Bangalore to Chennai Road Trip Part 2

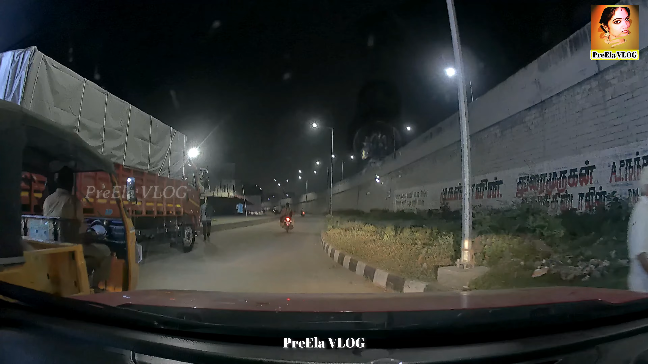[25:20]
பார்த்தீங்கன்னா ராஜா வந்து திருச்சி போகிறார் இல்லையா, அவருக்கு பிக்கப் பாயிண்ட்டும் அங்கே தான்.
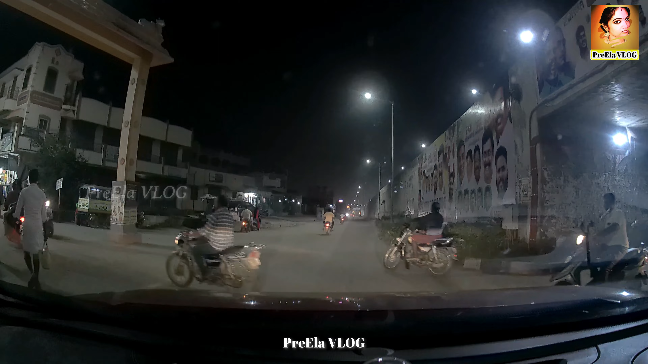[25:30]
ஸோ இப்போ பார்த்தீங்கன்னா கார்த்திக் சொன்னார், வர லெஃப்ட்டு வந்து சர்வீஸ் ரோடு தான் நம்ம வந்து போகணும் அப்படின்னு சொன்னார்.